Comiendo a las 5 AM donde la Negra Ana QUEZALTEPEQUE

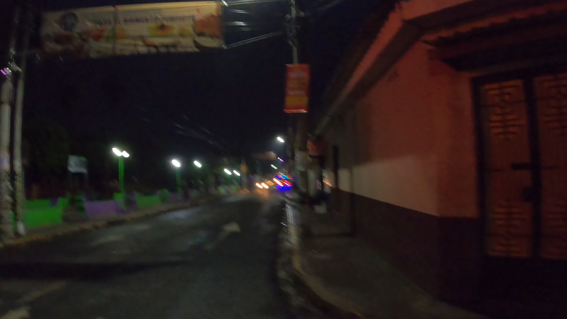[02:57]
y aquí está el semáforo vamos a terminar de llegar hasta la terminal